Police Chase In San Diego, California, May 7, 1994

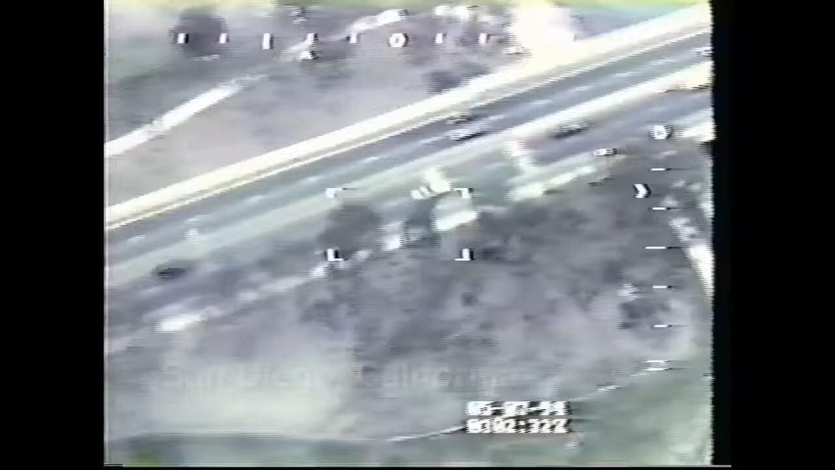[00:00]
In San Diego, California, a driver fleeing a simple traffic ticket speeds toward a busy intersection.